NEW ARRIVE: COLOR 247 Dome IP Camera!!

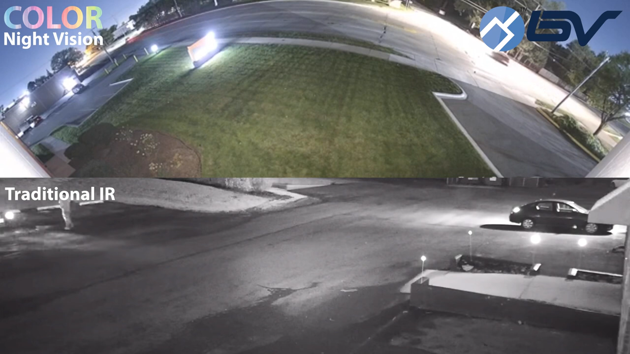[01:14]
your building that's on all night long. Both of these options have their ups and their downs but what we've been able to do is actually combine both technologies into one camera.